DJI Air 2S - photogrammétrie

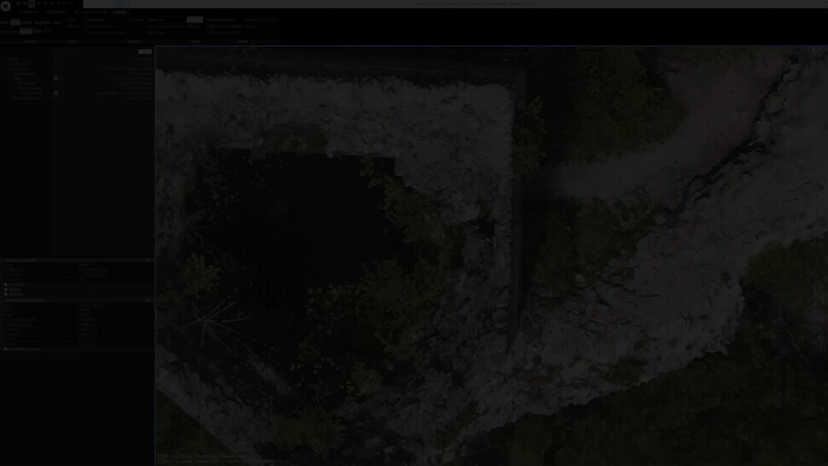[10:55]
les mesures de distance confirment la justesse de la mise à l'échelle avec un niveau de précision conforme à celui d'une captation réalisée sans point de contrôle
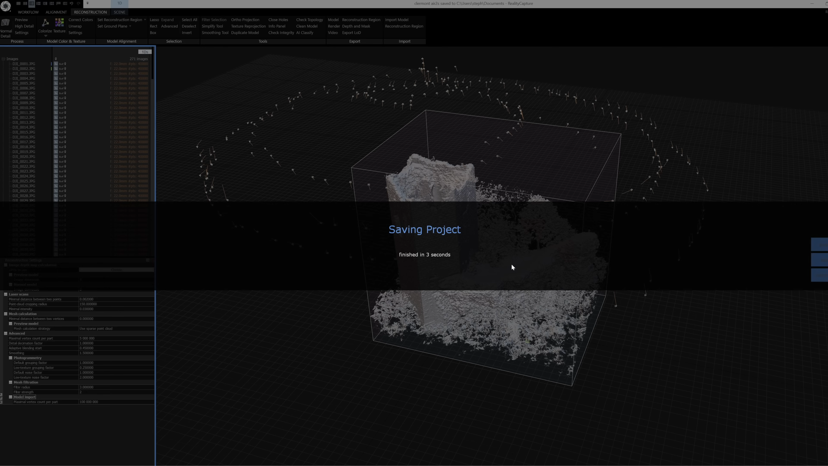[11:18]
pour modéliser des édifices
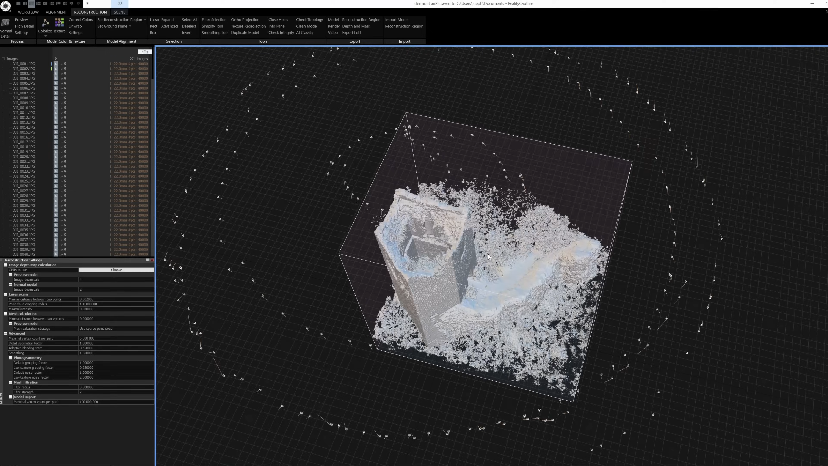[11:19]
avec une bonne résolution et une capacité à délivrer de l'information dans les ombres le résultat est d'un niveau similaire au mavic 2 pro en pratique